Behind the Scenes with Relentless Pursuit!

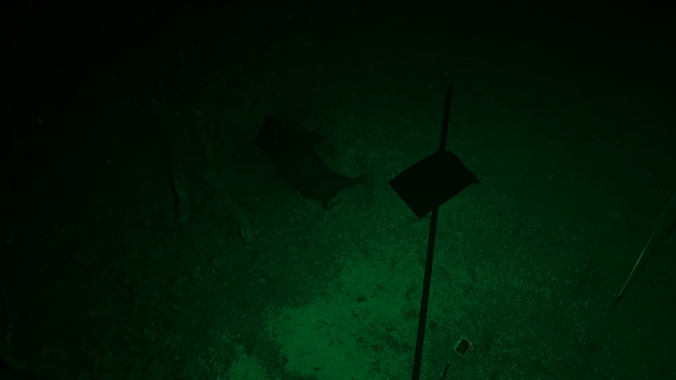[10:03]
we're getting serious now i'm going to show you the setup here i got a gopro here which overlooks maybe we wonder what is that thing right there that